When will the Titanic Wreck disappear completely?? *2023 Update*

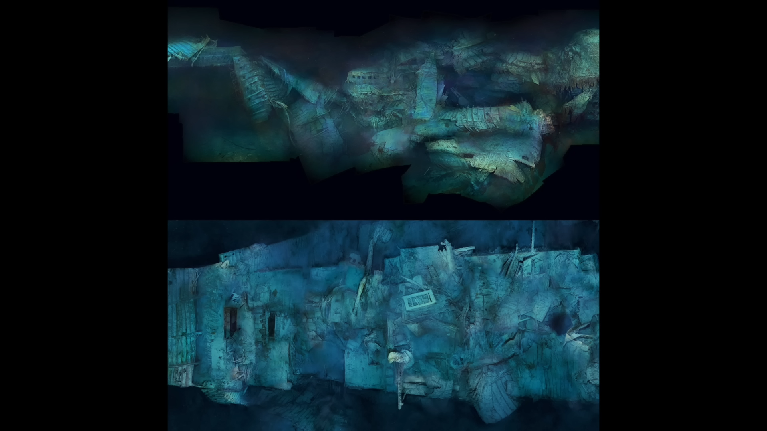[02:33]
the ship may be completely eroded, and I'm just going to show some before and after 1985 versus 2012 or 2019 whenever the after photo was taken,